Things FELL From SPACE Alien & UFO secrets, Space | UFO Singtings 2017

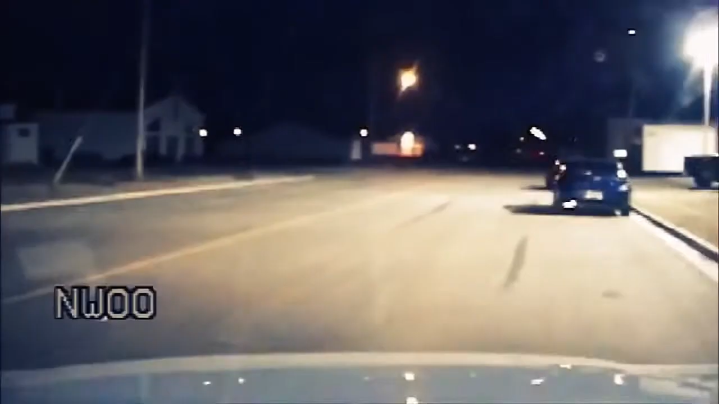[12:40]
In November 2008, a police dash camera recorded a bright meteorite explosion in the skies over Alberta, Canada.